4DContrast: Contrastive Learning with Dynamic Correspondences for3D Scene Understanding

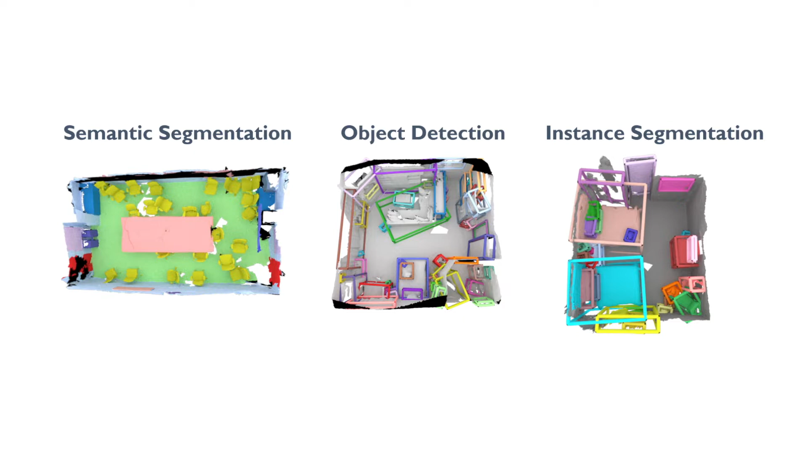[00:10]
with notable advances in fundamental tasks such as 3D semantic segmentation, object detection, and instance segmentation. We observe that the dynamic movement of an object through an environment provides important cues about its objectness.
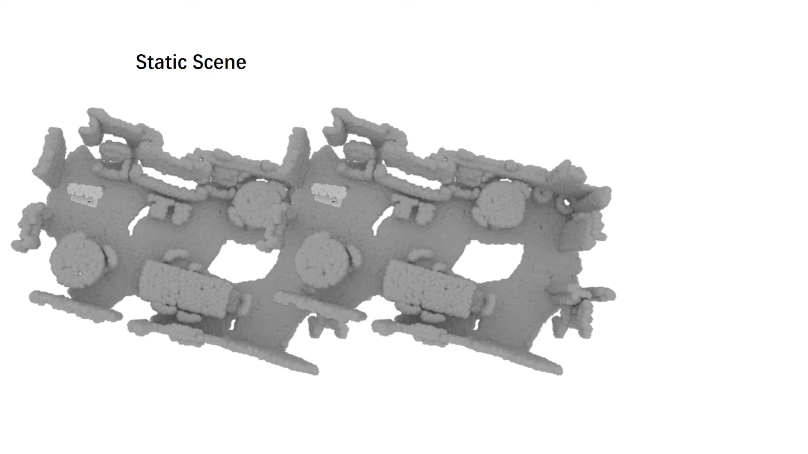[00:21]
Thus, we want to imbue 4D object priors into learned 3D representations that can then be transferred to various downstream 3D scene understanding tasks.
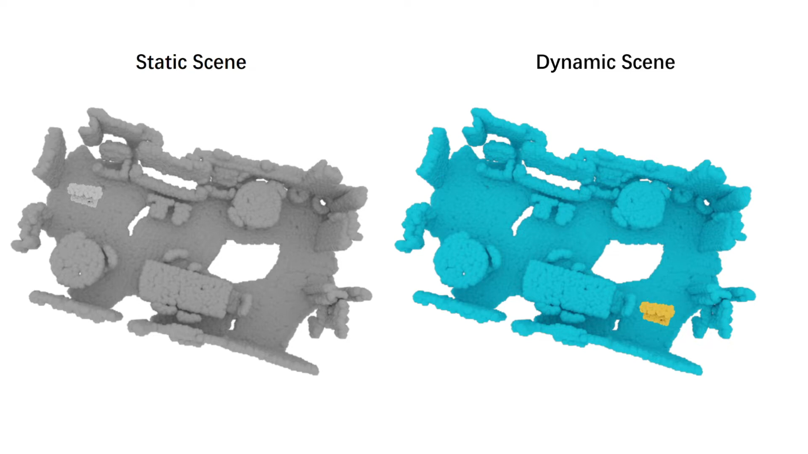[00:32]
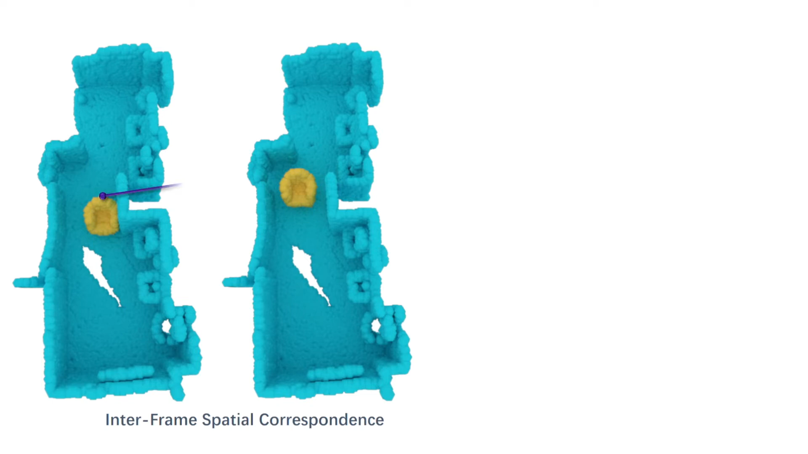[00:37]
For each pair of frames, we consider inter-frame spatial correspondence to constrain points corresponding to the same location of both the scene and the object in their feature space.
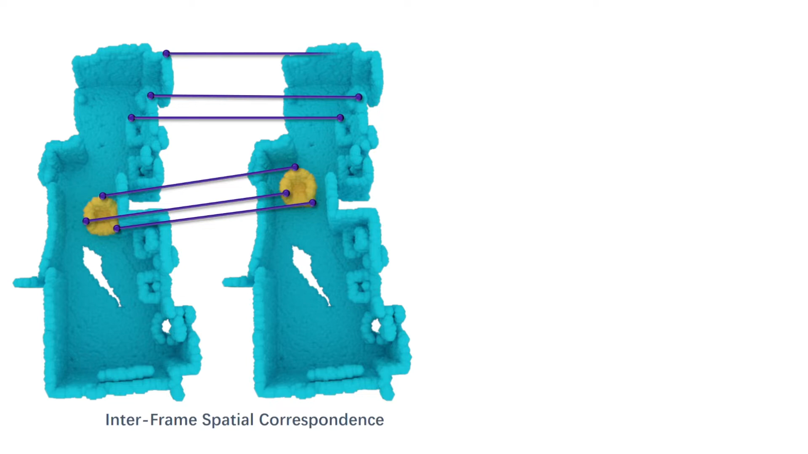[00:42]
We then exploit a spatiotemporal correspondence to instill 4D information from 4D features into 3D representations.
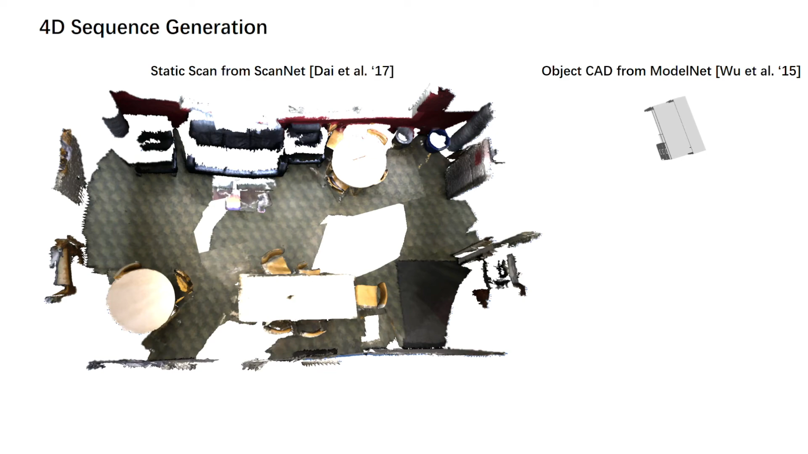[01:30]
In our experiments, we use 3D scenes from ScanNet and CAD models from ModelNet and compose them together to produce 4D geometric sequences for our pre-training.
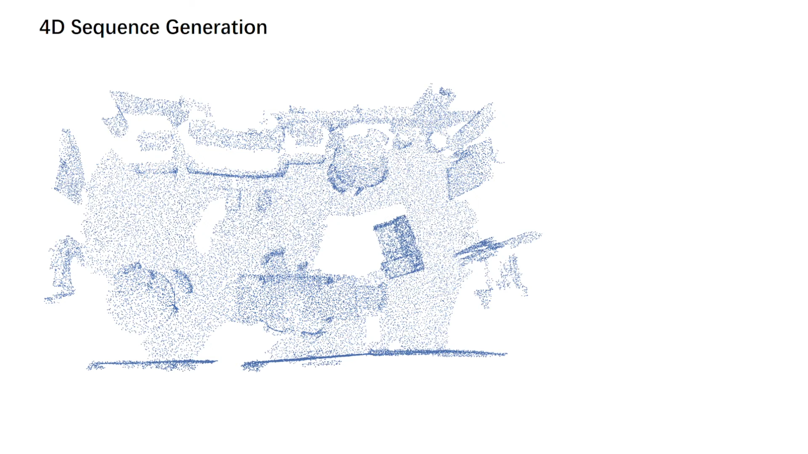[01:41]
We use our pre-trained features for fine-tuning on ScanNet semantic segmentation. Our approach results in more consistent segmentation results than training from scratch and the state-of-the-art 3D pre-training point contrast.
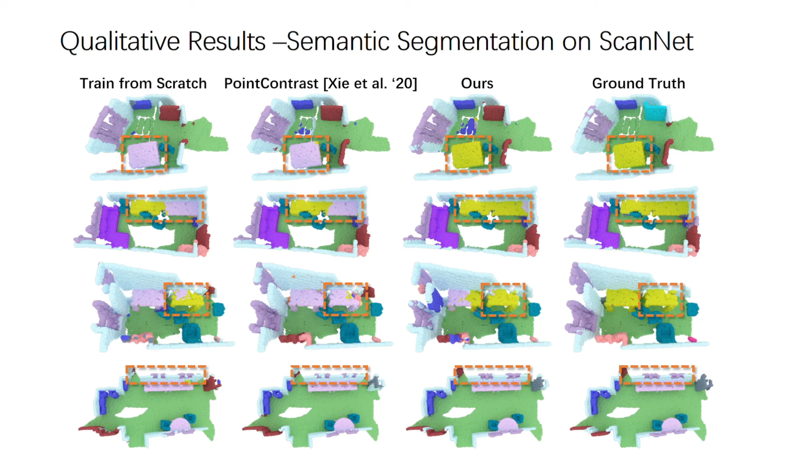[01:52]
We also show that our ScanNet and ModelNet 40 pre-training generalizes to more accurate object detection results on SunRGBT data.
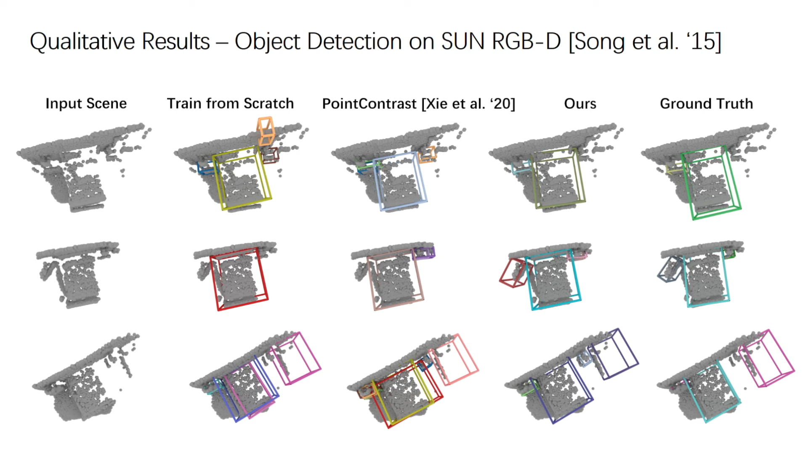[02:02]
Our approach can provide notably improved results in data-scarce scenarios.